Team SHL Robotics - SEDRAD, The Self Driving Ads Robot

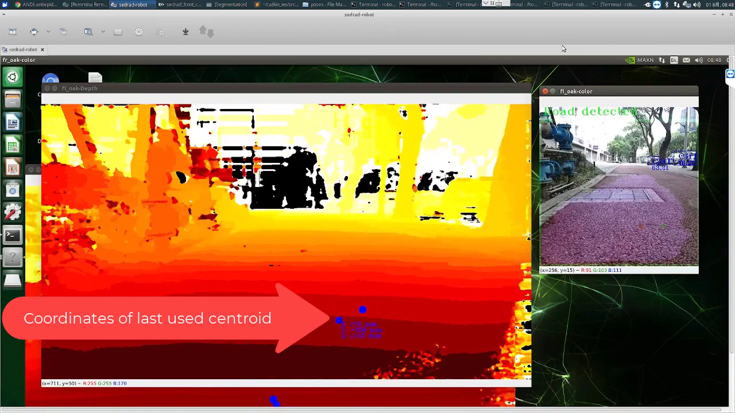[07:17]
This information is sent back to the path safety node in the main computer
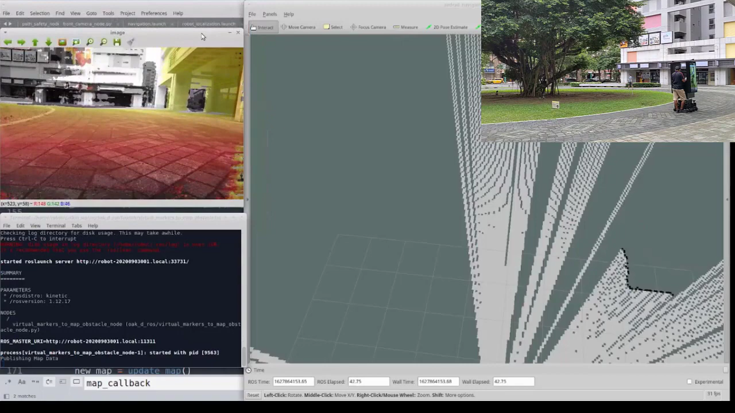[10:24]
So how does it work? The computer that connects to the Oak-D cameras has a node that captures the frames,
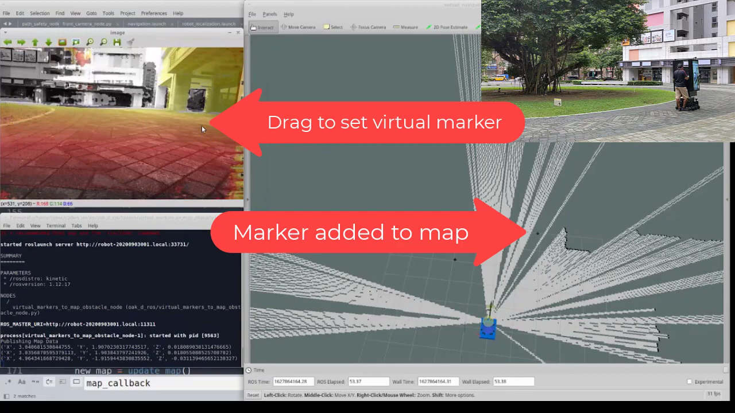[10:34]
combines the RGB and the depth frame, and sends it back to the main computer, the one that runs the navigation and visualization software.
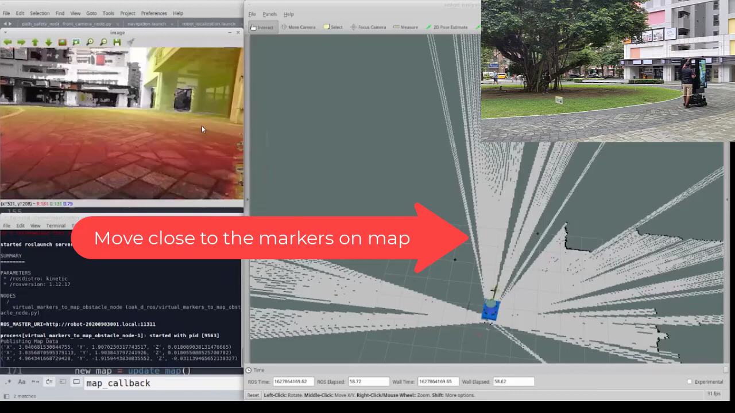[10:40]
On that main computer,
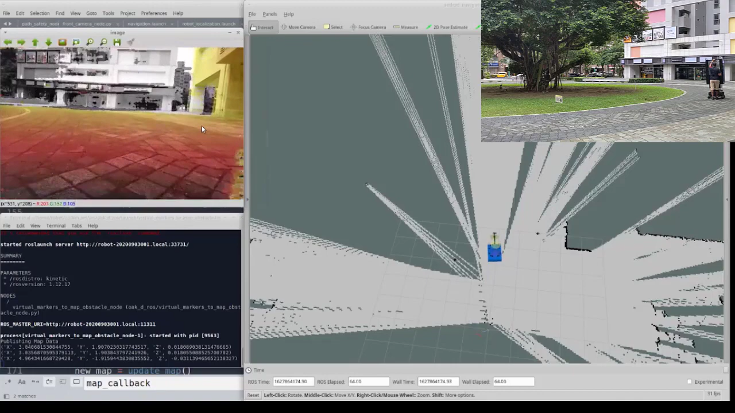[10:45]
you can have a look at what the cameras see,
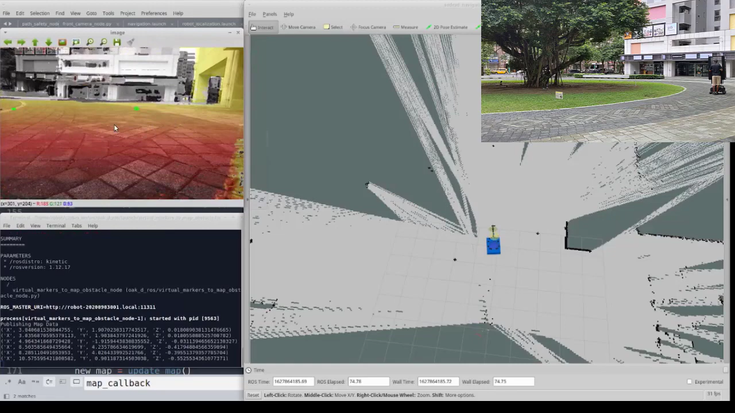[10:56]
So again, the spatial location calculator will determine the real world position of those markers.
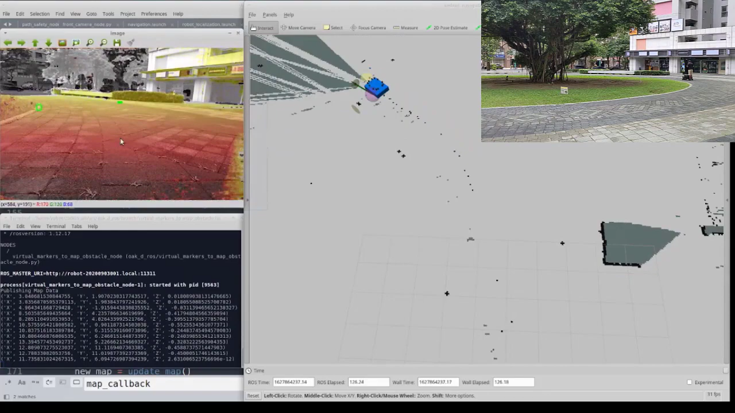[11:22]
two markers at the two sides of the path, and then move my robot forward.
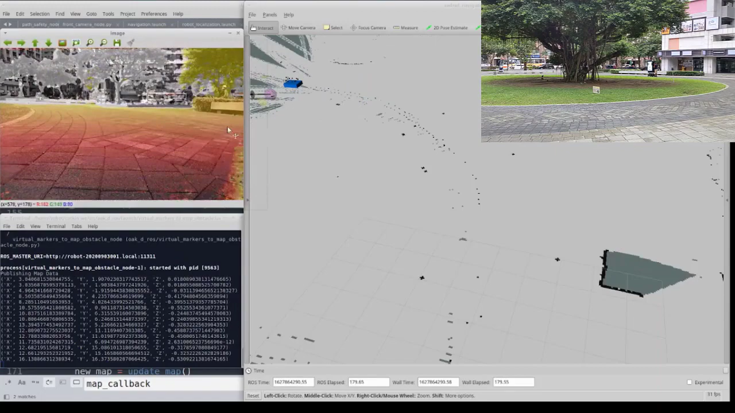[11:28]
Set, again, two markers to limit the path.
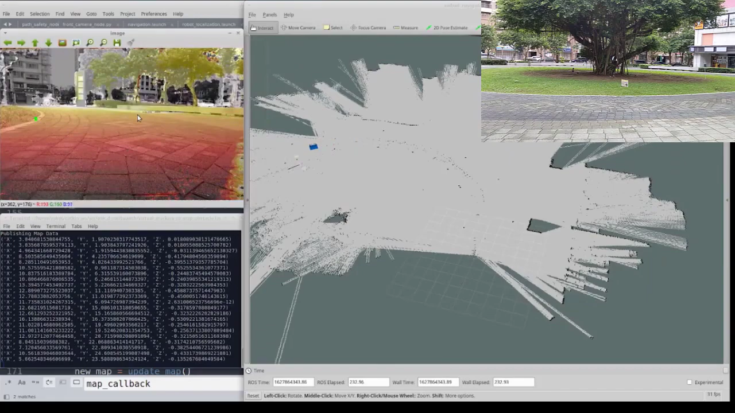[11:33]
And again, two markers to mark the path,
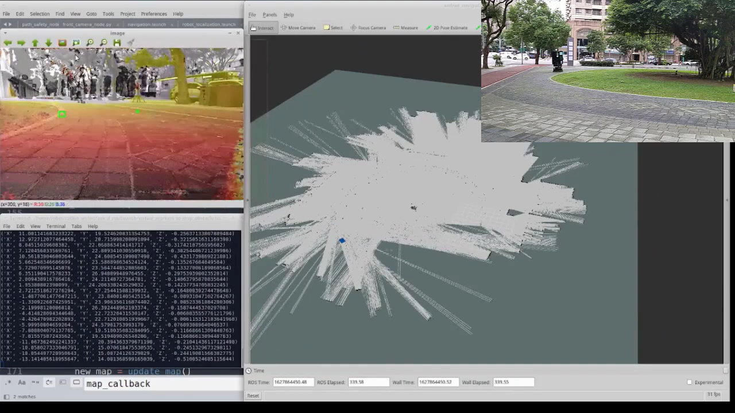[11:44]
and continue this process until the entire path has been traversed
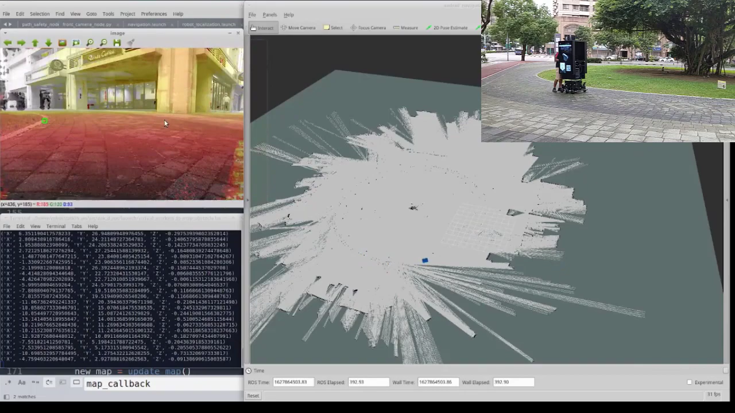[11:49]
and carefully marked with those virtual markers.
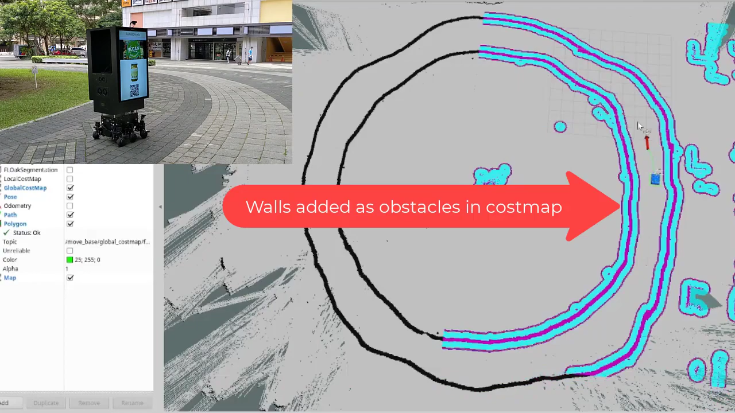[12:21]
making sure that set red never leaves the intended path.
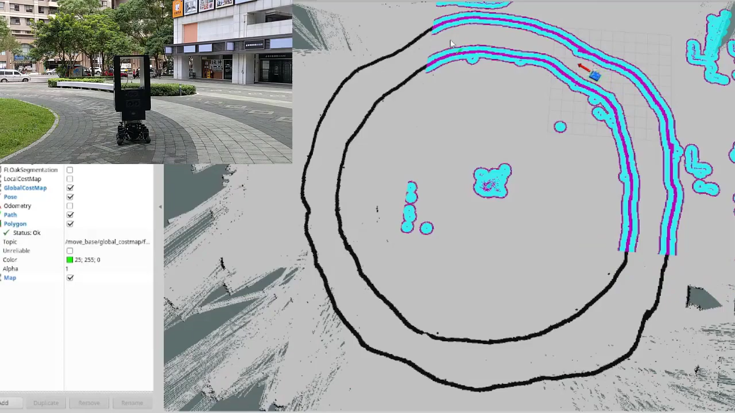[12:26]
The goals can be set manually, can be pre-recorded,